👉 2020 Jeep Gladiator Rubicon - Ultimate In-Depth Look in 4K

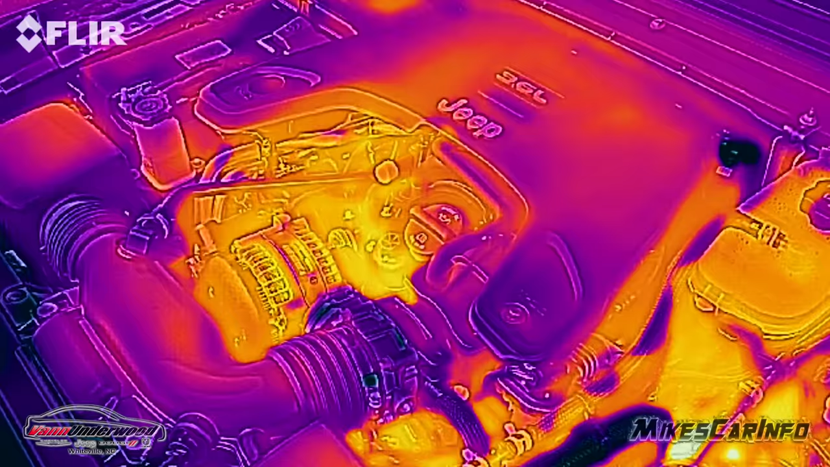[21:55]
from the far side and this side,
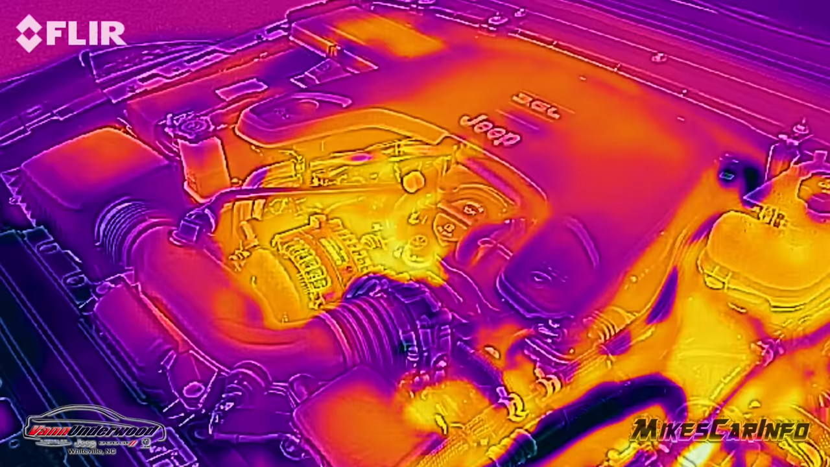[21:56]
and then comes around and meets right underneath the floorboard of the driver's seat.
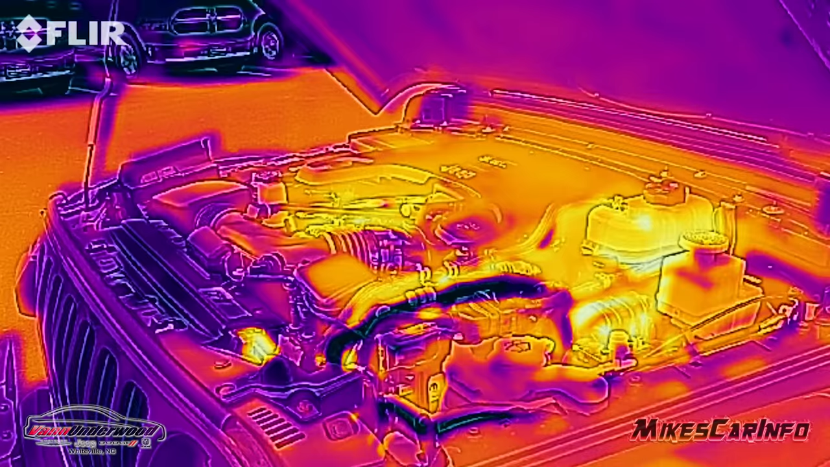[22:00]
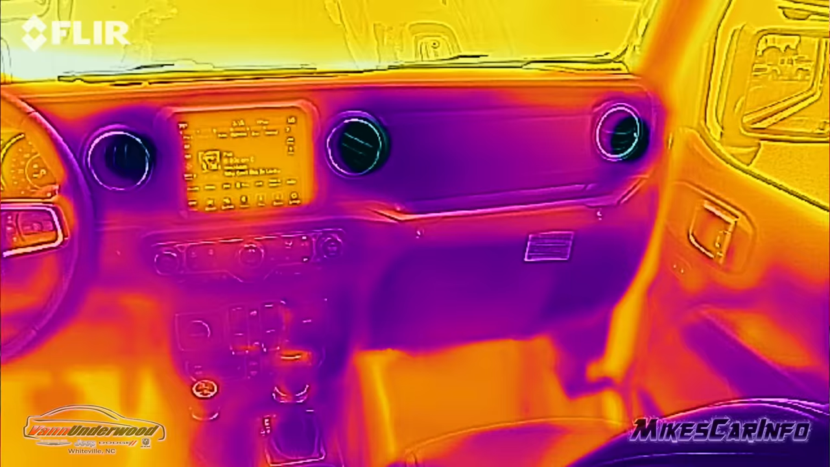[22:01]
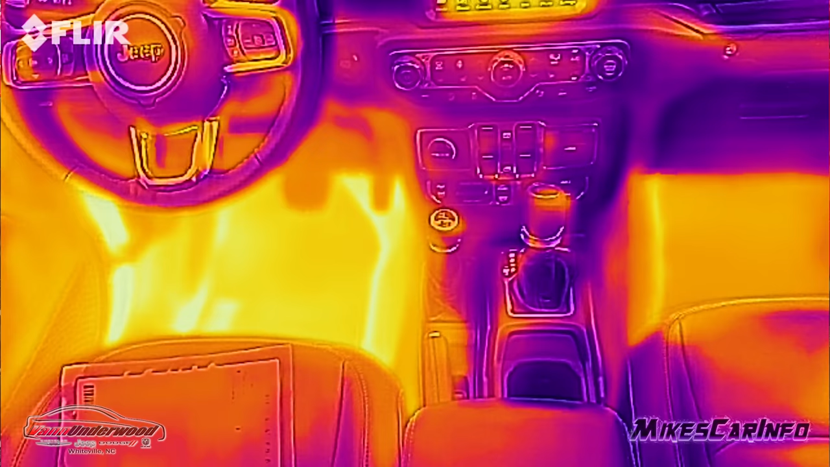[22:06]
So when I looked at it with a thermal imaging, I noticed there was a lot of heat there in the floorboard of the driver's seat,
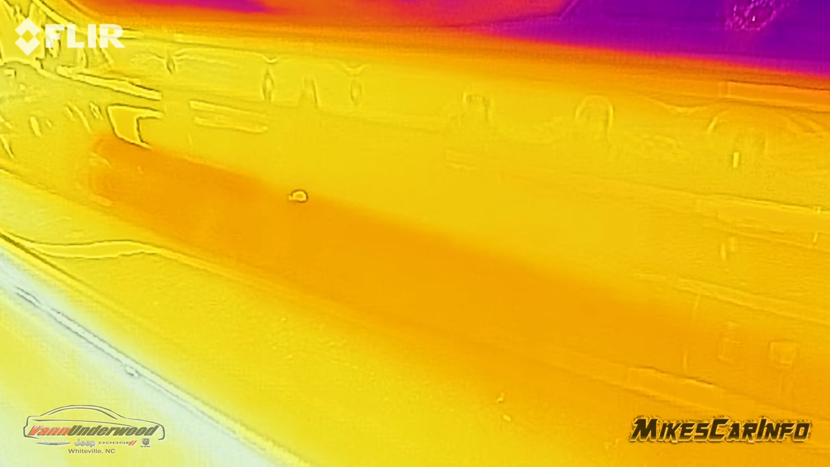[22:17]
And then when I looked underneath, that's where this A lot of the exhaust flows right there.
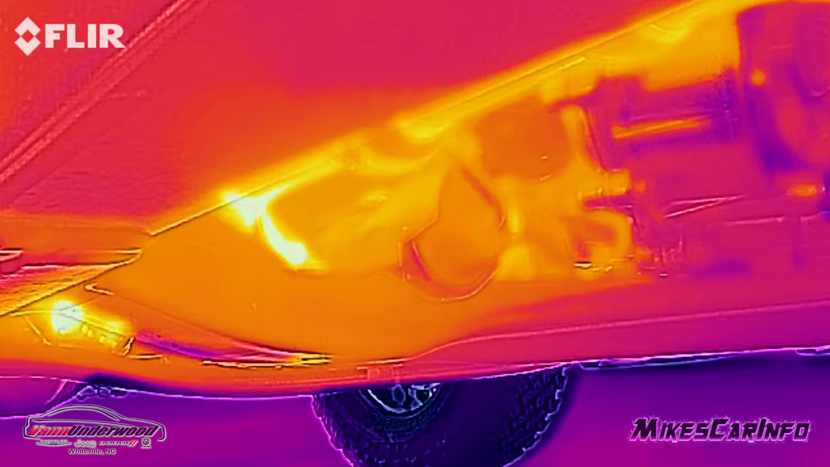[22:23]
So if you're going off-roading, you're crawling through off-road conditions,
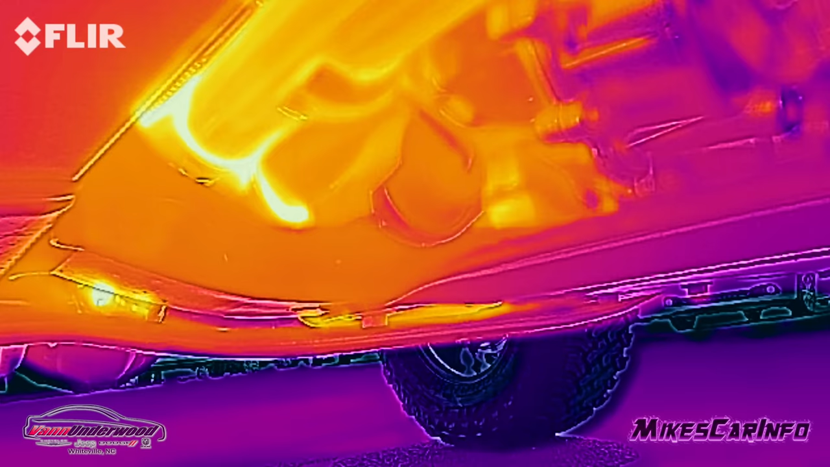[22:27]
you're really pushing the vehicle, and you're not going very fast, then there's gonna be a lot of heat buildup right there underneath the driver's seat.
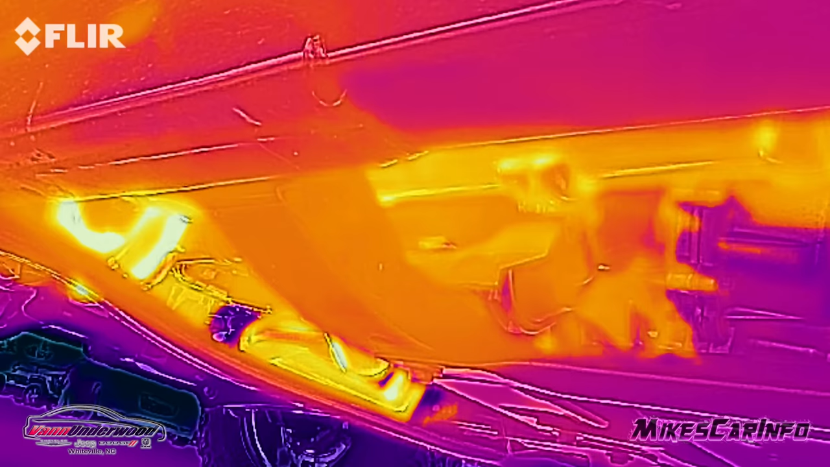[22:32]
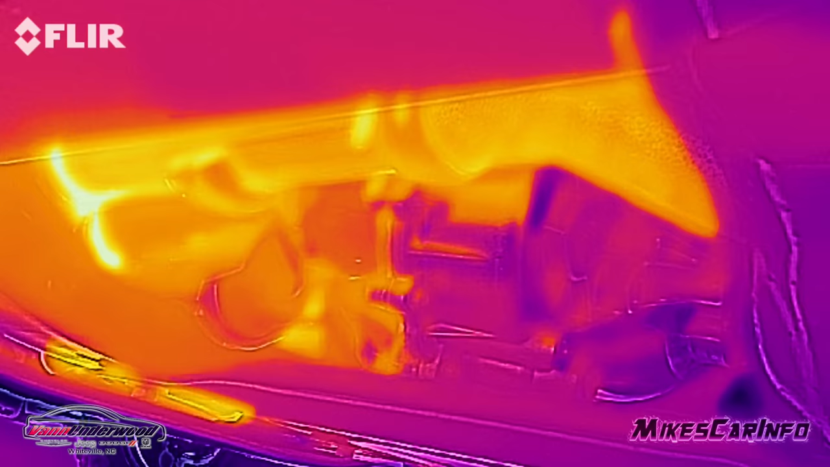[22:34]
So if you're driving alone, all the heat's gonna be right there.
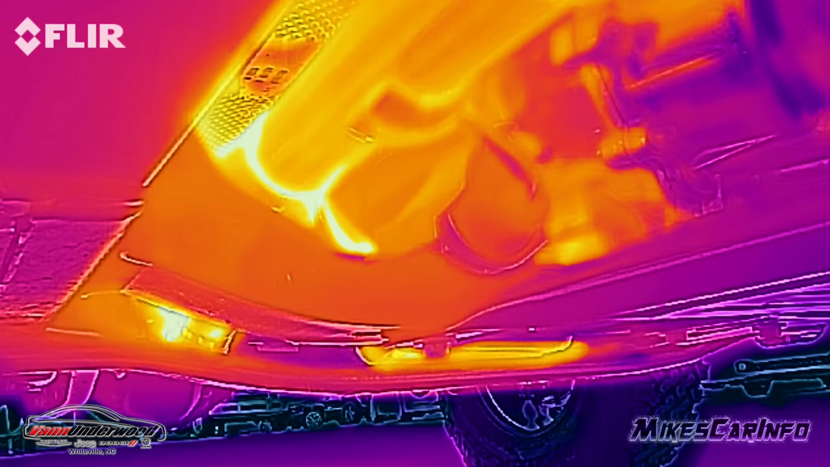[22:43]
But anyways, something to mention, if you're in a cold environment, that might actually be a plus,
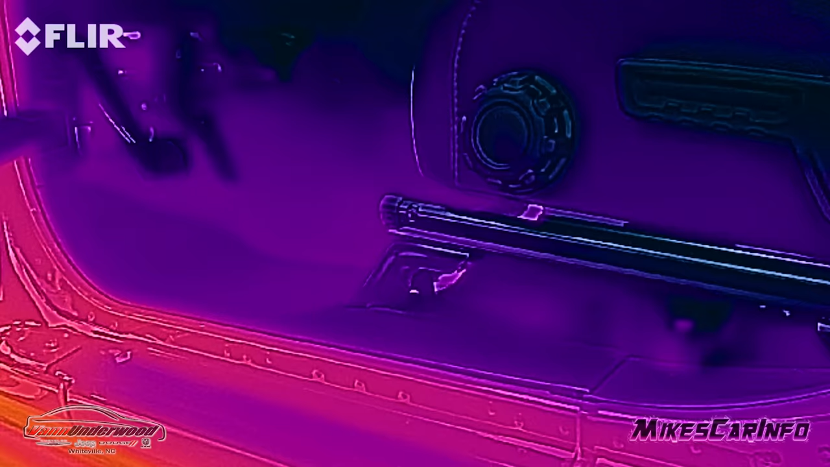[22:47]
because that way you get the benefit of that extra heat there in the floorboard keeping you warm.